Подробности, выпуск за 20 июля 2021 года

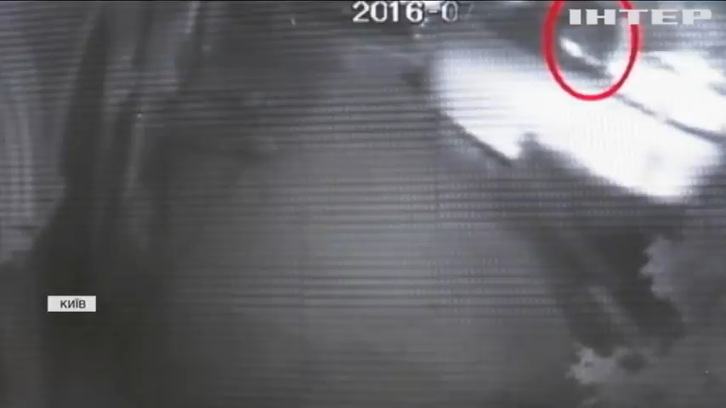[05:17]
Особо жіночої статі наближається до автомобіля Павла Шеремета, оглядається навколо,
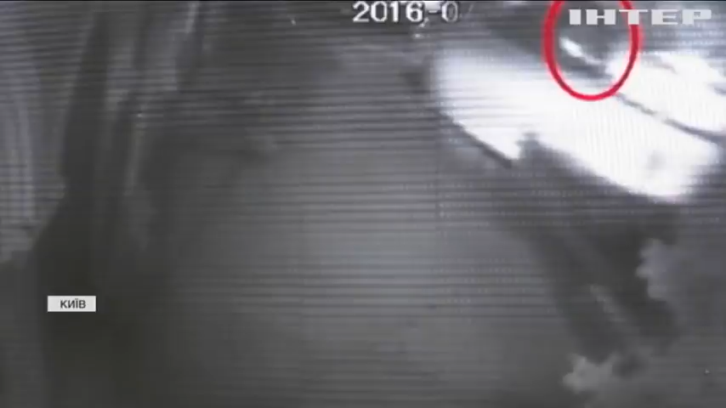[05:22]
дістає з пакунку імовірно вибуховий пристрій та підкладає його під автомобіль.
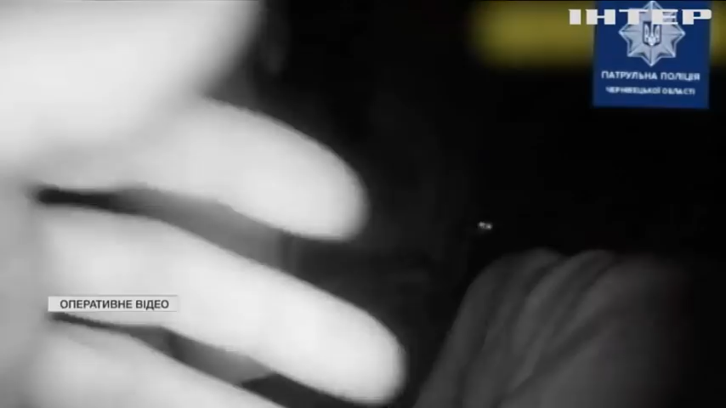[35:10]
Виявилося, що це сусід із восьмого поверху. Він посварився із дружиною та на підпитку випав із вікна.
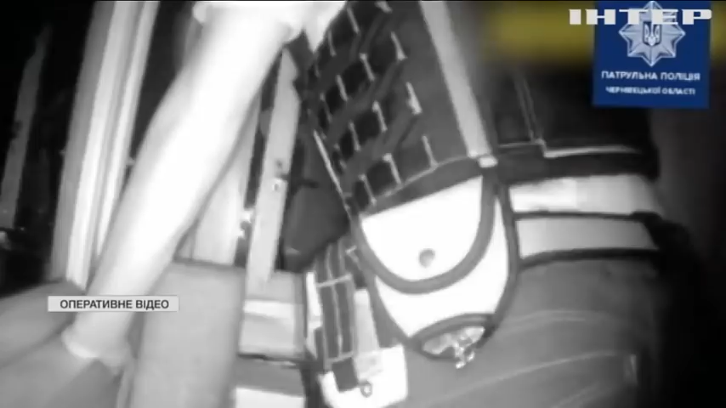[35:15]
Чоловікові пощастило зачепитися і вціліти. Поліцейські затягли його у квартиру. І нині з ним все добре.